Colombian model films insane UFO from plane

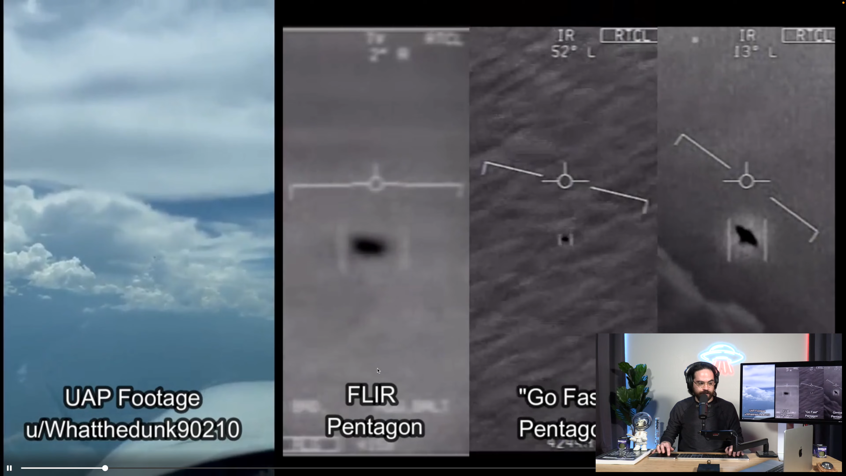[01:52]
That's forward-looking infrared Pentagon video. The Go Fast Pentagon video and the Gimbal Pentagon video side by side with this new UAP footage. Now, obviously, this is, you know, pretty meaningless because we just don't know what we're looking at, but